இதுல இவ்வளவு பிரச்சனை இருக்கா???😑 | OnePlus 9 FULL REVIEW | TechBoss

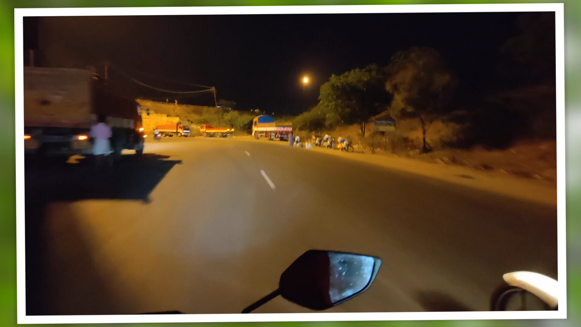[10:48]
நைட் மோட் வீடியோ அப்படின்னு ஒன்று கொடுத்துருக்காங்க, அது இன்னும் வீடியோ கொஞ்சம் பிரைட்டாக காமிக்குது.